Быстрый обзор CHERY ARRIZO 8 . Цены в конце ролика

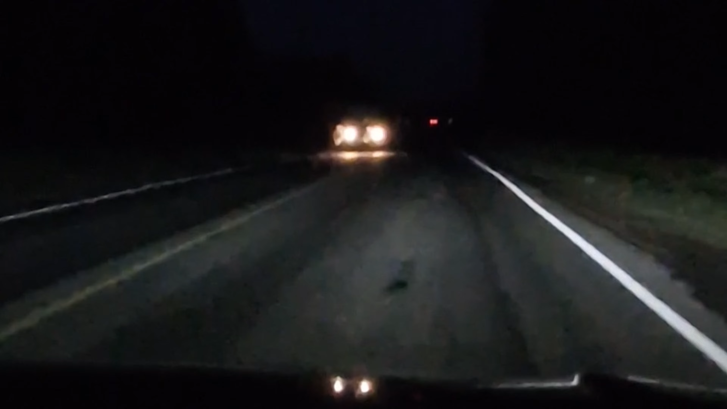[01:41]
свет с дальнего на ближний а потом обратно силуэт смотрите стремительный но